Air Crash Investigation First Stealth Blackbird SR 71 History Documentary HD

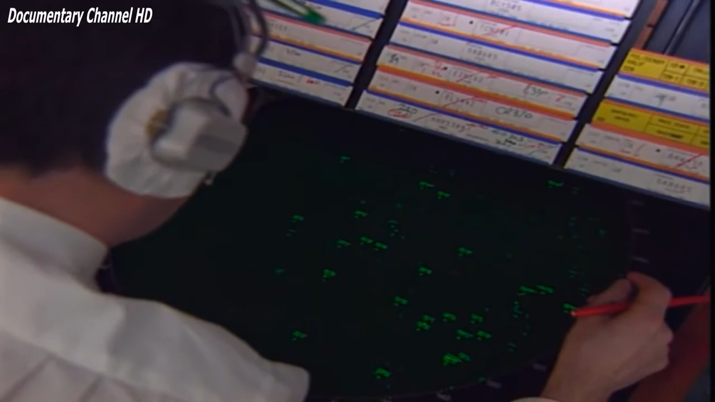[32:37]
and he said, here's a 747 coming out of Phoenix. And it'd go blip.
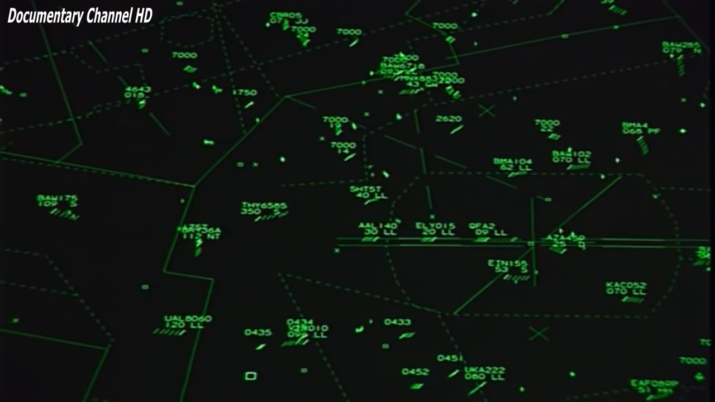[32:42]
Blip. It moved about a half inch or a quarter inch. He said, okay, get ready. Here comes the SR-71 out of Canada.